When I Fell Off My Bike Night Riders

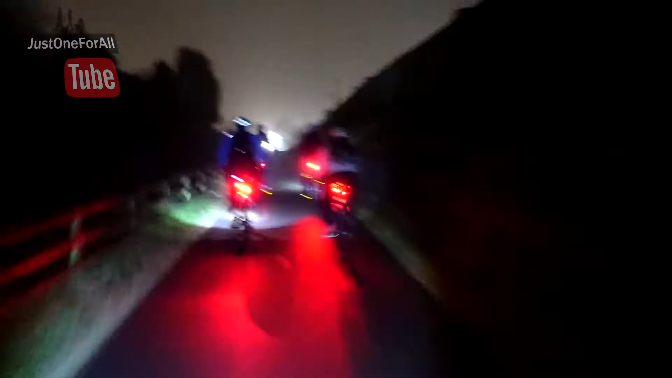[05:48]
That's a dazzling light of you That red light of the back
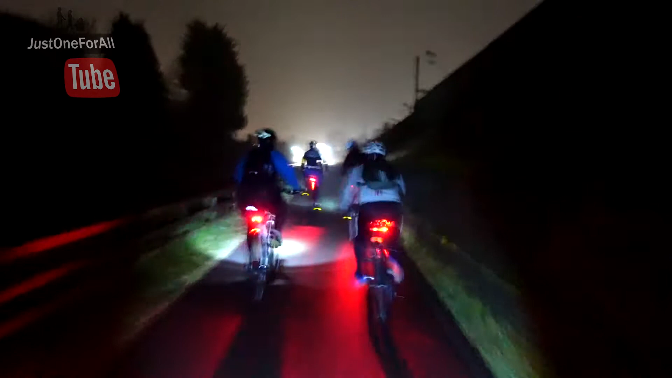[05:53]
Yeah I tell you what, the easiest light is bright man Stay bunched together lads, stay bunched together